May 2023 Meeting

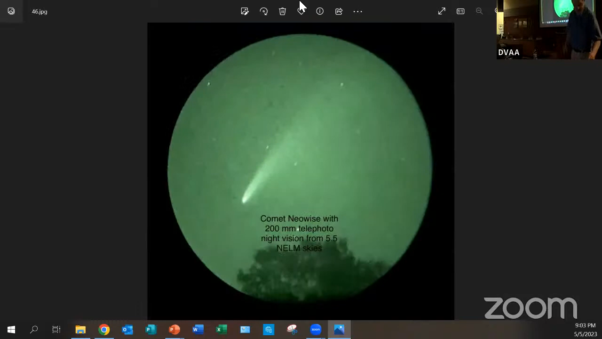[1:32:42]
All right, so those are my kind of adventures that I've been doing with the night vision all the modern technologies are now single eyepiece. Yeah, the question was, all the technologies now single eyepiece? They pretty much are.
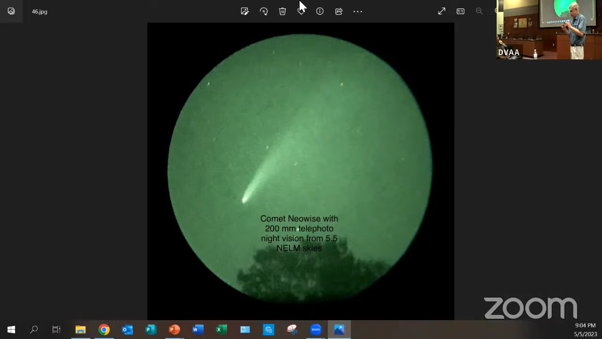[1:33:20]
They still make something called a PVS-7 that actually is military and has two separate eyepieces, but it's like a binocular viewer. You have to adjust the interpupil area. You have to adjust the individual eyepieces. And there are a lot of plastic lenses in it, so not sure how good the quality is, but other than that, I'm not aware of any other binocular type devices. The rest are single eyepieces. Most of them now, is, you may have seen some ads by Teleview,